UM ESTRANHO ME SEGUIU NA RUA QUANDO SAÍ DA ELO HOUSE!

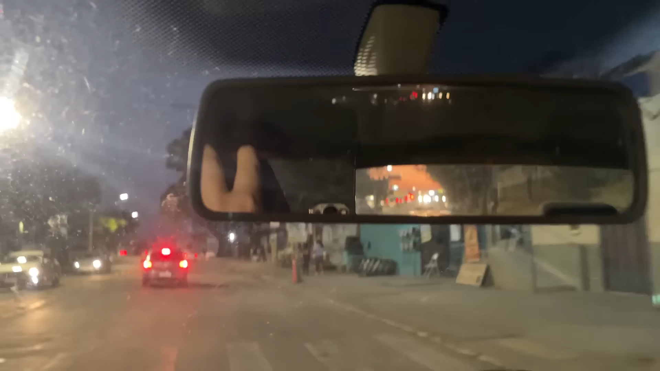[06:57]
mano Nem dá pra ver ele aqui no espelho, entendeu? Eu tô correndo pra casa Porque eu sei que ele tá vindo lá atrás Só que se eu conseguir entrar numa rua aqui do nada agora Ele não vai conseguir me acompanhar,